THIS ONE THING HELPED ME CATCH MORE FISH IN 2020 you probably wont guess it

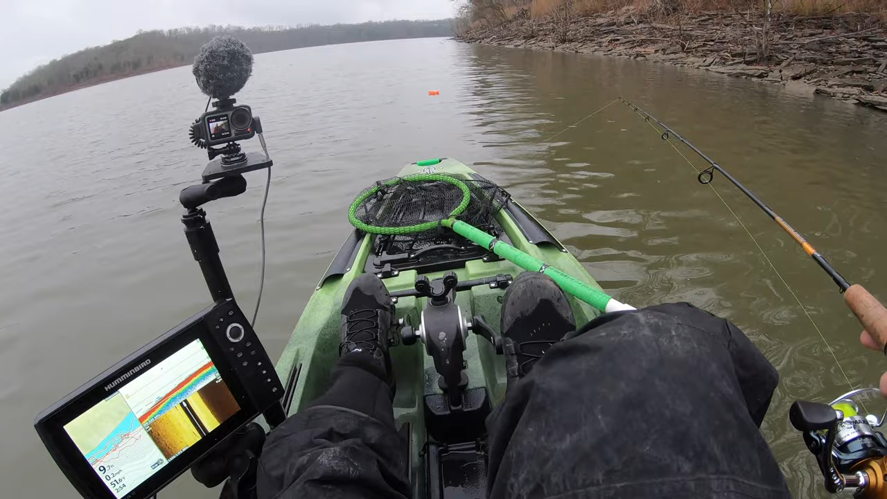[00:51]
very easy to use but if you look out here you can see that i've got that marker buoy out here and what i've marked is a piece of brush and that uh piece of brush is in about eight nine feet of water and so i really don't want to sit on top of it um but i do know that the main part of the piece of brush is actually the marker buoy is not right on it it's actually two feet on this side